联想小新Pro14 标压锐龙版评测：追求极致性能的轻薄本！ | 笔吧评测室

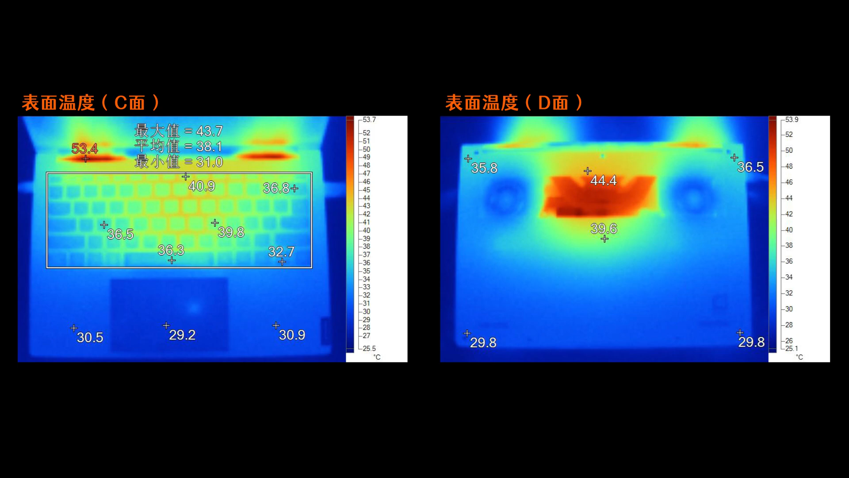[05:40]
9度WSD键位区域在36度附近方向键32.7度背面温度最高约44.